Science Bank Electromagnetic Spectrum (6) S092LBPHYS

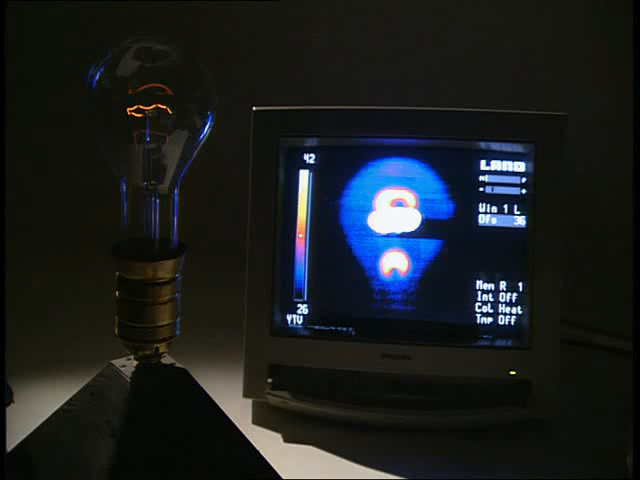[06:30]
This camera sees the heat long before the light, emitted from the filament on the left, is visible to our eyes.